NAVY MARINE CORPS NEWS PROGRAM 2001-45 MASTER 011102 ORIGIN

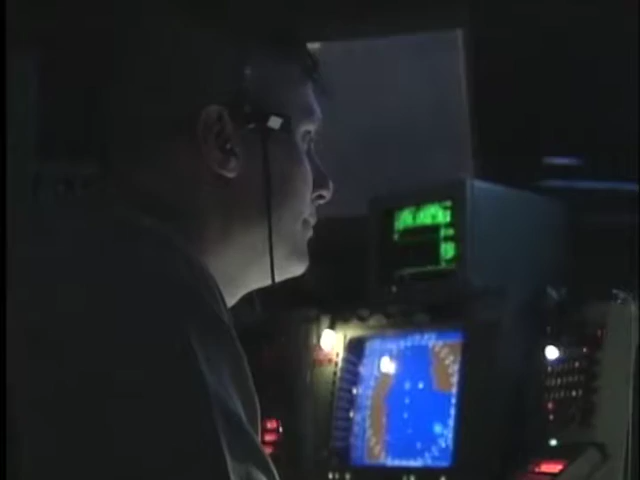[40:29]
One of the main parts of the brain is the optical sight. It's a camera used with the gun system.